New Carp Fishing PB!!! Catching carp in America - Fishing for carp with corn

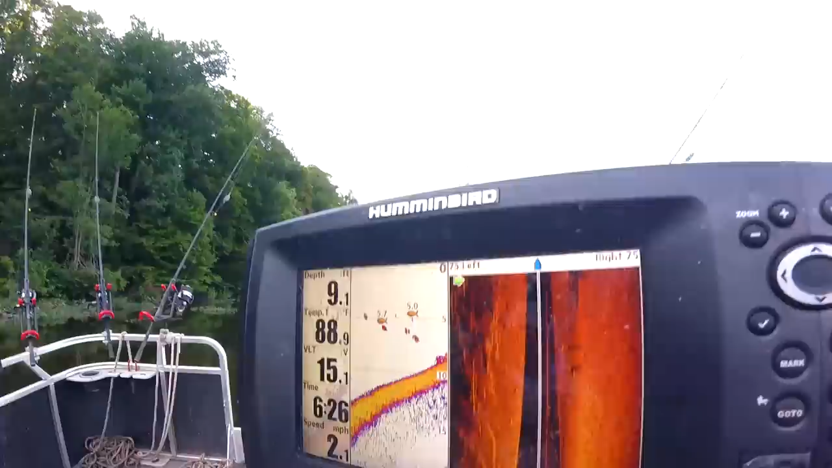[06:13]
On screen: depth 9.1 ft, water 88.9°F
And right now we're punching in right around 8 feet right here, 8.2. So this is probably the spot.
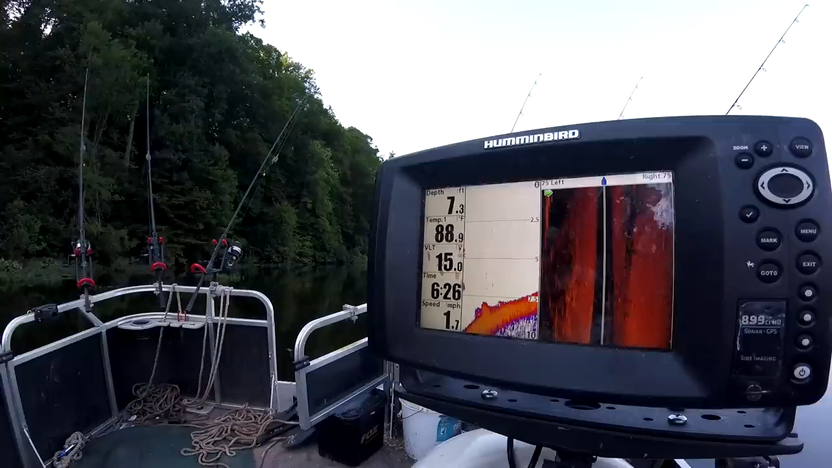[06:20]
On screen: depth 7.3 ft, water 88.9°F, speed 1.7 mph
Now we're going to look for some bubbles. Come on, let's go look for bubbles.